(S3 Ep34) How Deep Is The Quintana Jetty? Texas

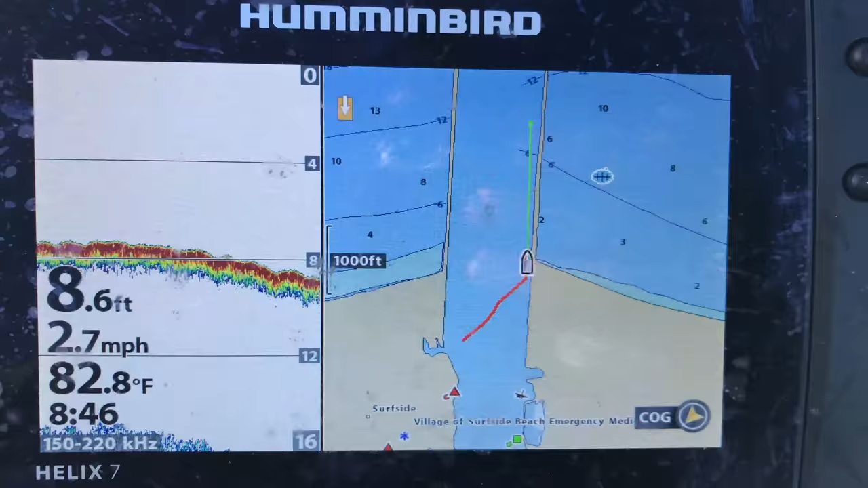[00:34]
On screen: depth 8.6 ft, water 82.8°F, speed 2.7 mph
So right at the beginning, you can see that it is 8 1⁄2 feet,
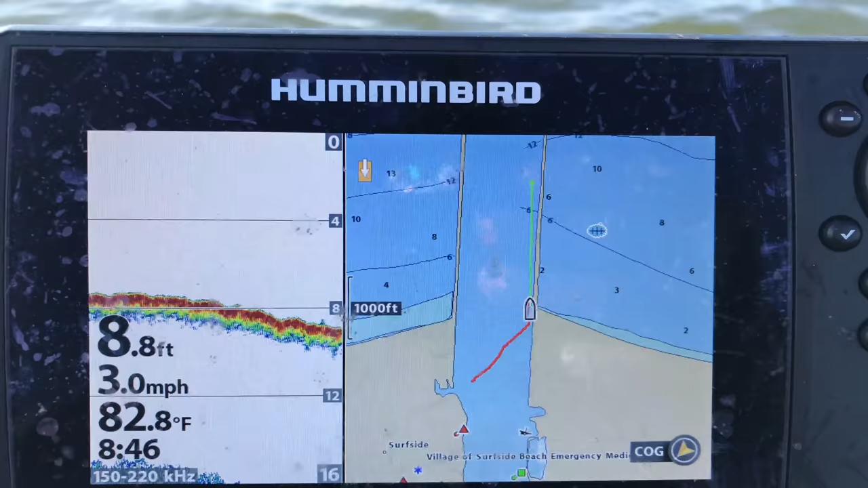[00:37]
On screen: depth 8.8 ft, water 82.8°F, speed 3.0 mph
and y'all can kind of see the boat right there.
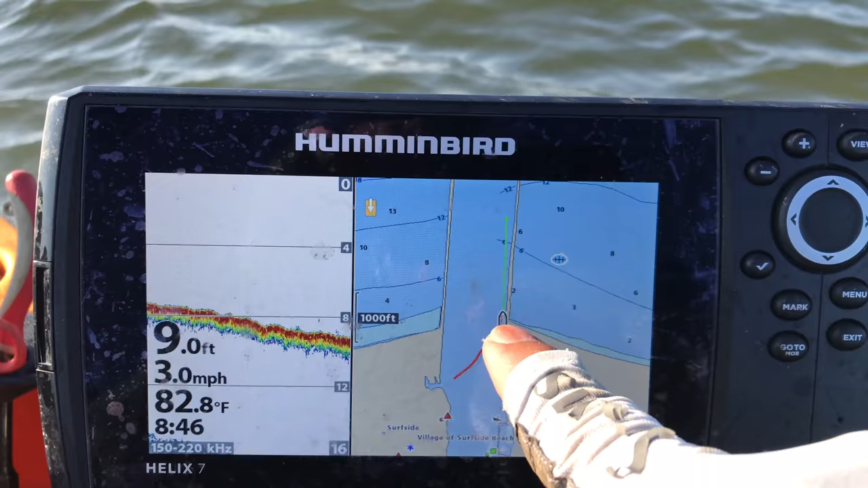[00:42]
On screen: depth 9.0 ft, water 82.8°F, speed 3.0 mph
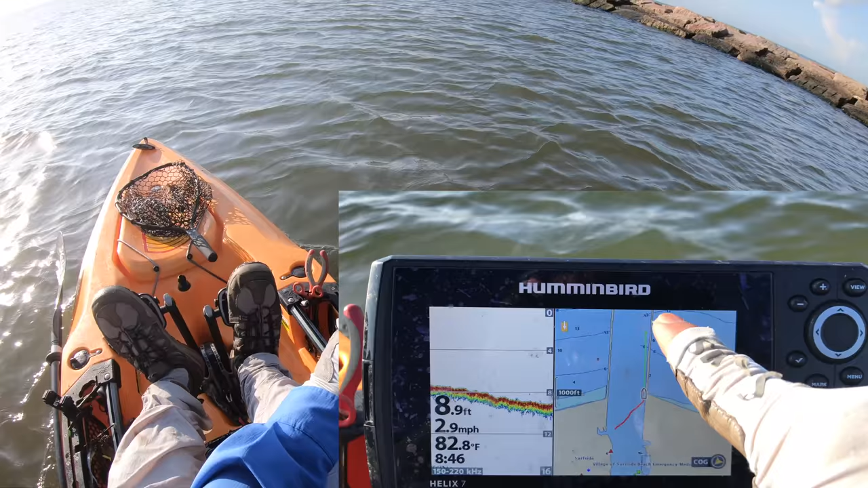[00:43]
On screen: depth 8.9 ft, water 82.8°F, speed 2.9 mph
That's where we are, 8 1⁄2 feet, approximately 20 yards away. So let's go out just a little bit, and let's see how far out the drop is because the center of the channel, there we go. There's the drop. Y'all see that, how it's starting to go down? Probably 25, 30 yards away. It went from 8 1⁄2 to 10 1⁄2,
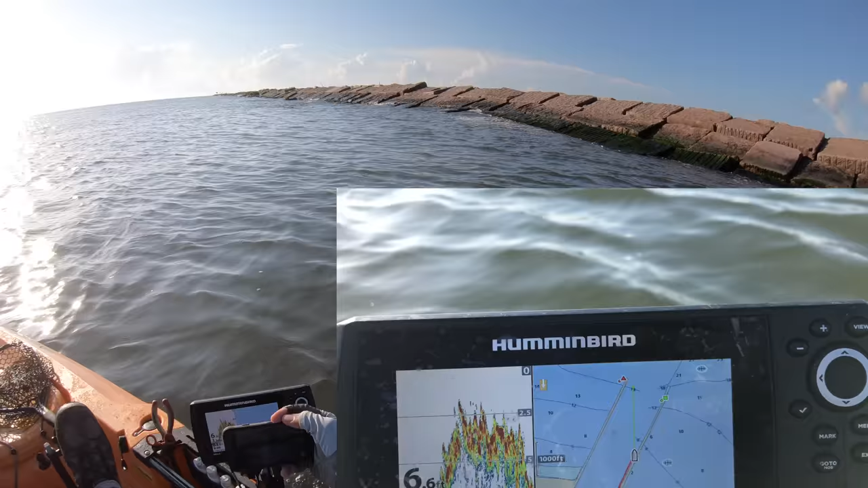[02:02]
Now, there we go, about 15 yards away, 7 foot deep, and still going away from the rocks. And there we go, back to 7 1⁄2. We're about 20 to 25 yards away. Let's go a little bit further away. And it's a very slow and gradual drop, but I know for sure once we get out towards the middle, it is pretty deep.
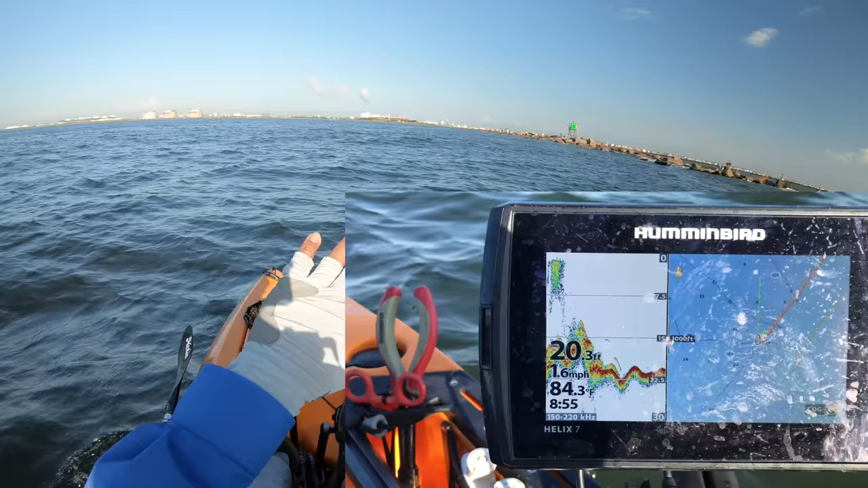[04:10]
On screen: depth 20.3 ft, water 84.3°F, speed 1.6 mph
I will do my best to give you all a depth of fishing the beach side or the, well, yeah, I guess you can call that the beach side. But I've got to watch out for all the anglers out there. They're slinging lead spoons, and they can really come out and get you. We are approximately 40 yards away, and you can see that at the very end of the jetty rocks, 20 feet. I'm now about 80 to 100 yards away from the rocks, and it is 18 foot deep.